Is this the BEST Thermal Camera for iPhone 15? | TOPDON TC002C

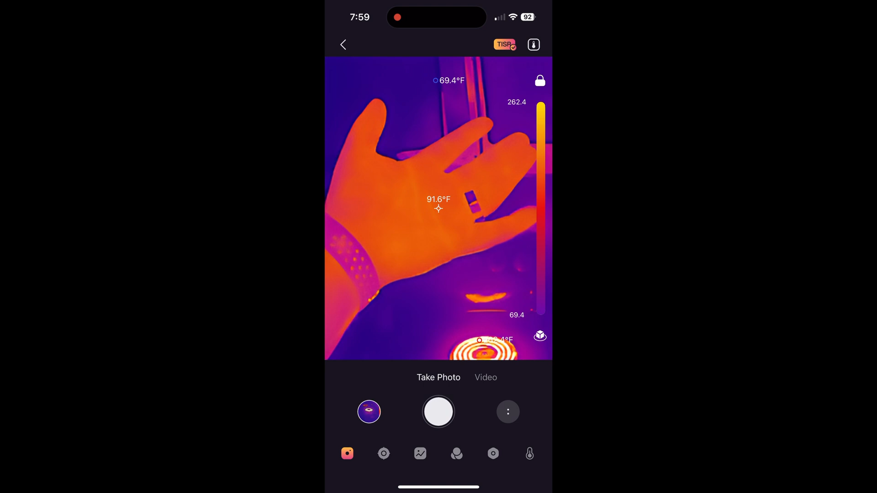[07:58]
On screen: spot 91.6°F
of skin but the others I don't know it's kind of weird hopefully that's nothing concerning
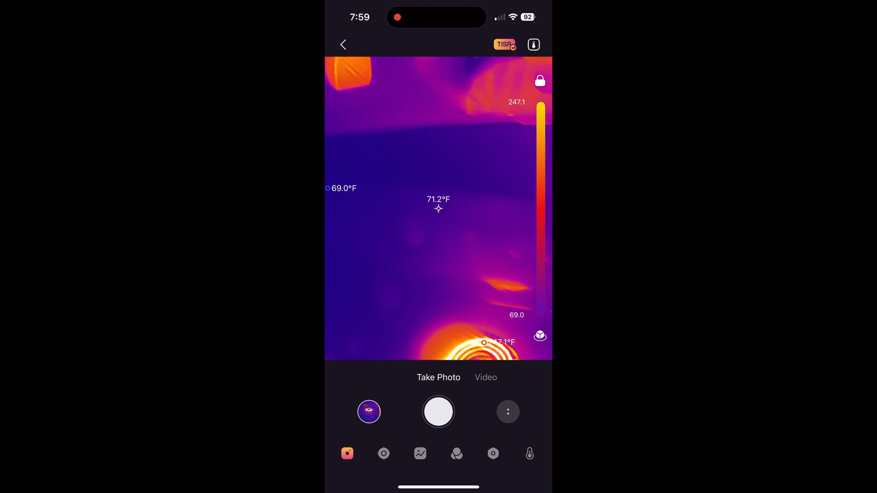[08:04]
On screen: spot 71.2°F
so yeah the glass is getting pretty hot I'm gonna regret picking
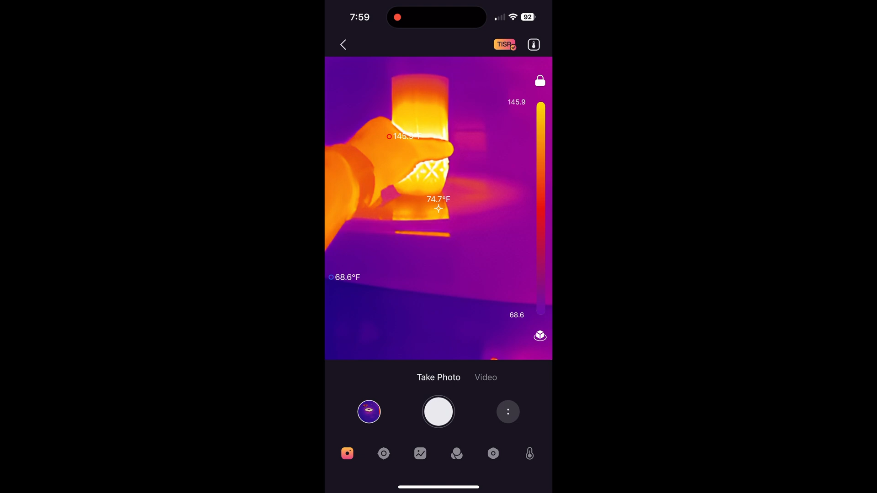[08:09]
this up you can see the steam there just for a second before I picked it up yeah that's pretty hot I'm gonna shake my hand off that uh that crystal really lets the heat through I was gonna try to pick it up with a rag and then I thought oh
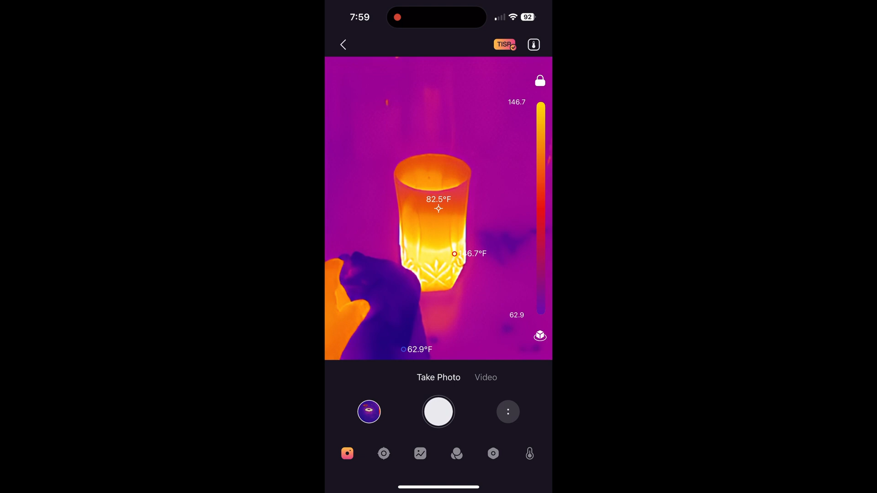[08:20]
well I don't want to thermal shock it you see the temperatures a little up there but you can see the steam right here
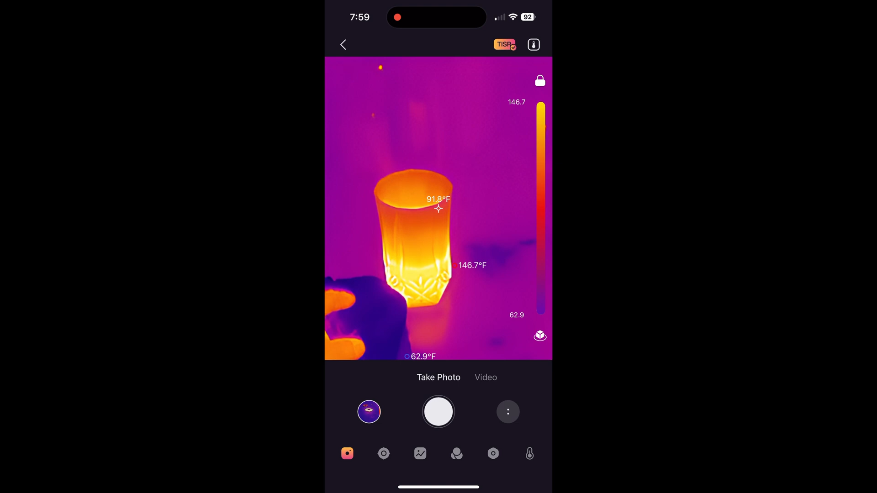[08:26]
On screen: spot 91.8°F, max 146.7°F, min 62.9°F
just barely there you go so important to the sink and it's gonna look like molten metal
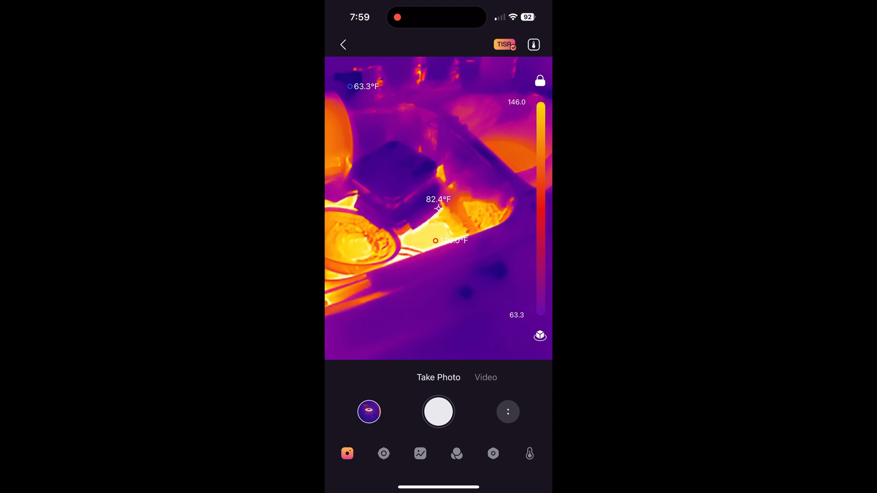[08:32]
that that really tickled me I wanted to do it again but I don't think you guys would want to see that so I'll do that on my own time but you can see how it dumped all that heat in
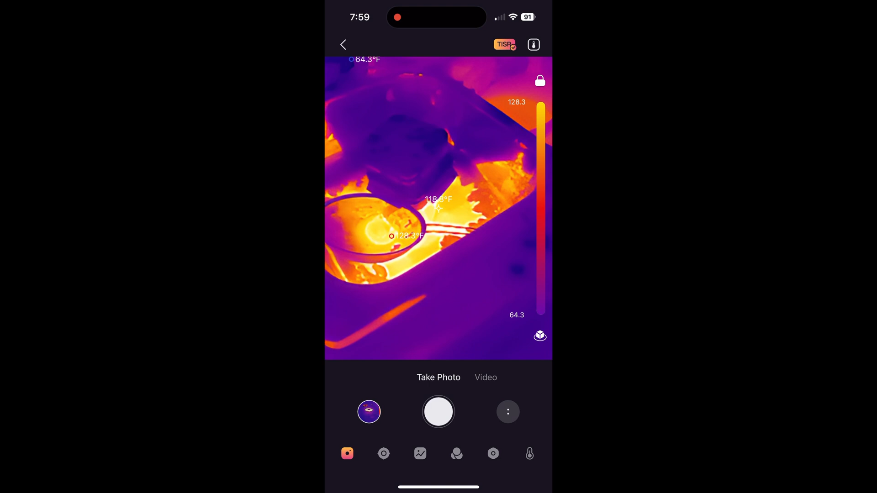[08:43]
there and you got some good splatters and yeah no this thing's really responsive and great and I love it yeah there you see it pretty nice